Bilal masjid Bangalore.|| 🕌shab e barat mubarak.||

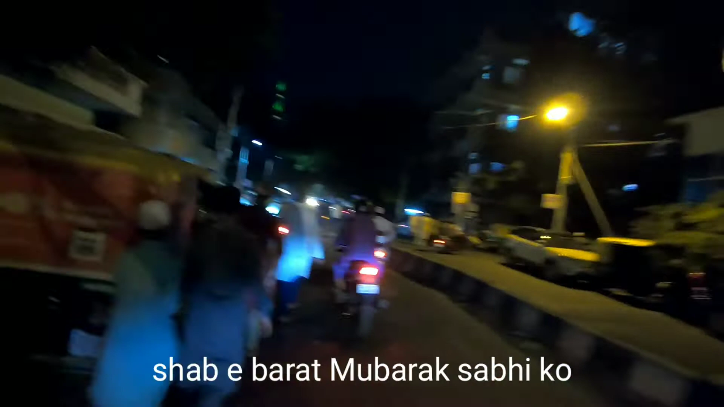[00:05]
तो गाइस देख सकते हो यहाँ पे इतने सारे पार्किंग पूरी फुल है और हम जा रहे हैं अभी मस्जिद को और टाइम हो रहा है 9:45 तो मस्जिद को पहुँचते पहुँचते 2 से 3 मिनट में जाएंगे और टाइम है 10 बजे जमात का।